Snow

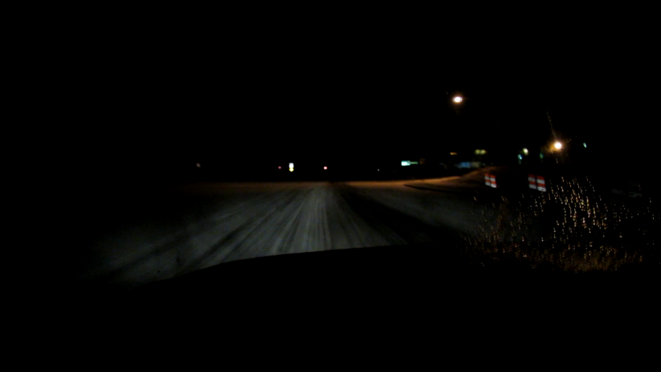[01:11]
You folks in the northern states are probably laughing here. High and dense off. But this is a big deal down here. I was wanting some bread and milk for my dinner. I was at the store. Wasn't no bread. Wasn't no milk. Terrible. Terrible. One nice thing about going to work this time of the day. I got the road to myself.
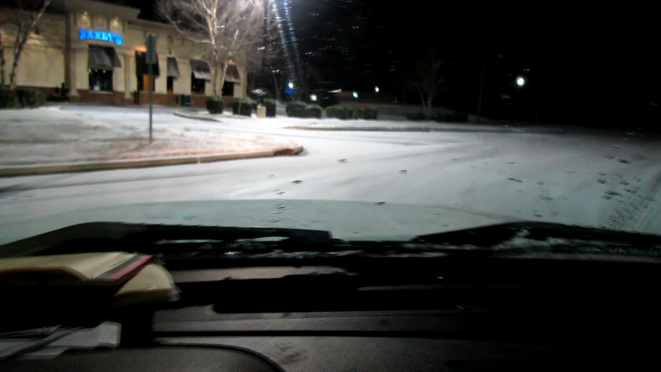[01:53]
It is a little slickery out here. Watch this, I'm going to put it at the floor.